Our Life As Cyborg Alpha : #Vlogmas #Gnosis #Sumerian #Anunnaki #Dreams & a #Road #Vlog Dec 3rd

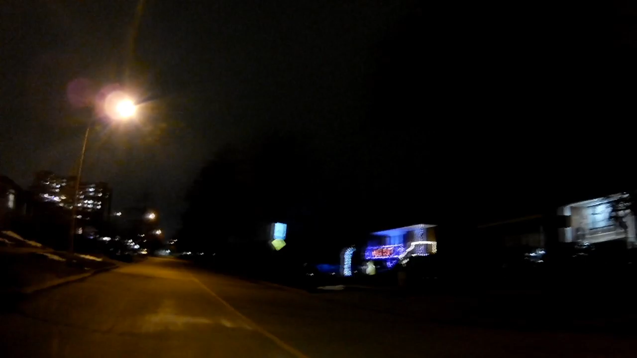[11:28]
There we go. On the right, Christmas lights. Some houses do a lot. Some others do a little. Here we go on the left. More Christmas lights. More Christmas lights. I can see over here, I can see on the balconies of the apartment building to the left, there are Christmas lights on the balcony. You can reach with them right now. More Christmas lights.
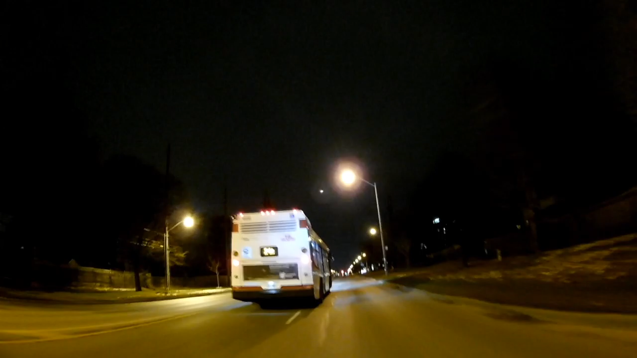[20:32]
the buses do about 40 kilometers an hour they don't do the full speed that I'm doing so you can see how slow the bus kind of went around you know drivers need to be careful I mean the bus drivers seem to be very good in terms of how they handle the road how they share the road with other particularly smaller vehicles like myself and I'm happy for that